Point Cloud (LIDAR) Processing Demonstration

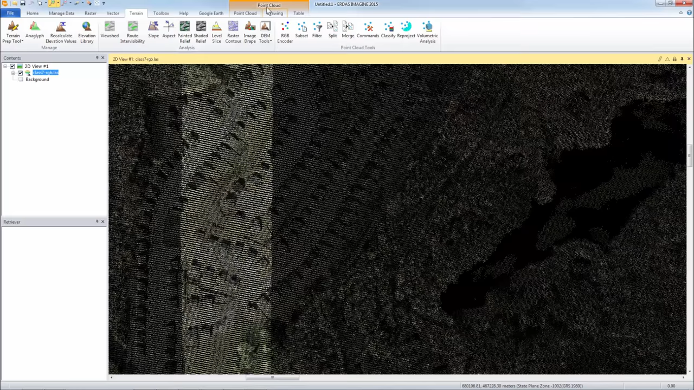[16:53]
If I wanted to bump this up so you can kind of see. And you can tilt this 3D and so forth and roam around. So that's RGB encoding.
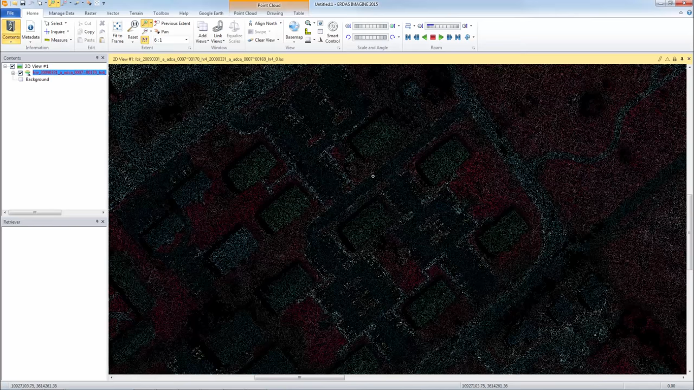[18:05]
And you can see how tightly, how nice these look. And this is again a point cloud. RGB encoded and it comes from Stereo. And what you don't get from this that you get in LIDAR is the multiple turns.